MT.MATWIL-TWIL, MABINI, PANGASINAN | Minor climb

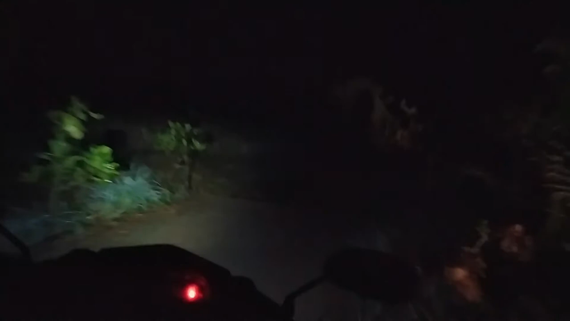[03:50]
Ay! Oh my God! Diba? So, here. That's the mountain. Ah, hindi nyo makita.